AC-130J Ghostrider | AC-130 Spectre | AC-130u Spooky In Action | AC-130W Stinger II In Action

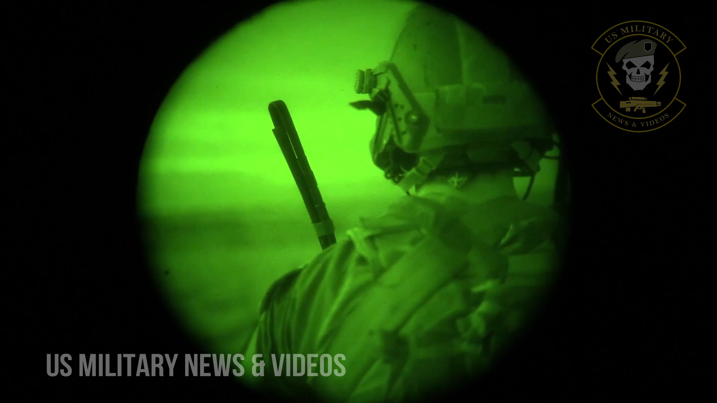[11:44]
Firm, standing by for rounds away. 13. Have two packs running eastbound through the top of the ridge line there. Again, east 50, fire for effect, 40, 25. Copy, rounds away, searching. Good impacts, 50 more, sir. That's one mic searching. Hey, we got south. South? Yeah. South. Here's good effects, good effects. Stand by.
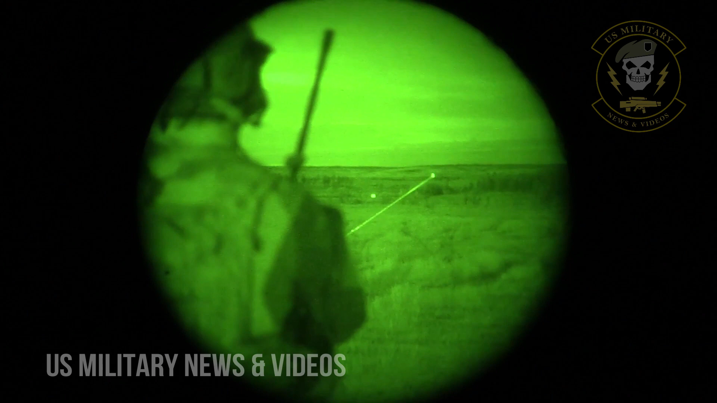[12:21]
Requesting match sparkle, sir. That is your target. Request immediate prosecution. You are cleared to engage 40, 25, 105 as needed. Packs in the open. I'll copy. And good impacts, good impacts. Continue to engage, continue to engage.
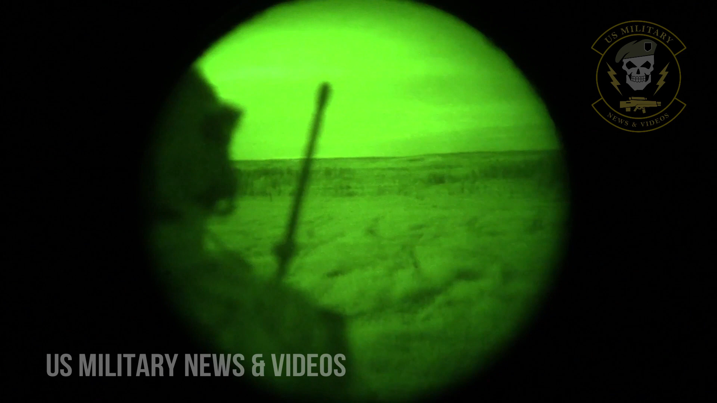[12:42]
Continue to engage, continue to engage. Break, break. Charlie Victor,